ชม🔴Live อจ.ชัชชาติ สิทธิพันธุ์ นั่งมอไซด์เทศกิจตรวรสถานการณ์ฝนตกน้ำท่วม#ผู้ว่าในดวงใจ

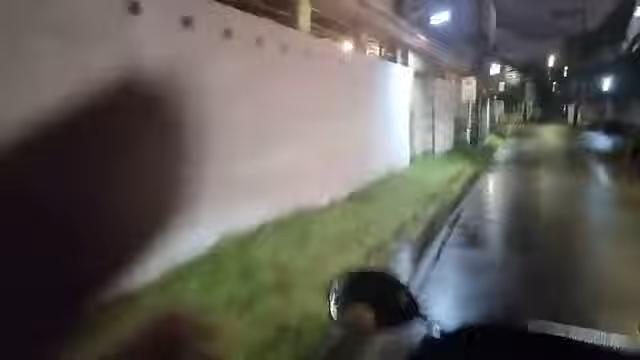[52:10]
โอเคครับ อ่ะ ปลายสรุนก็สว่างพอได้นะ นี่เดี๋ยวไปหนึ่งดัวเมื่อกี้ ตรงหน้าบ้างก็ไปดี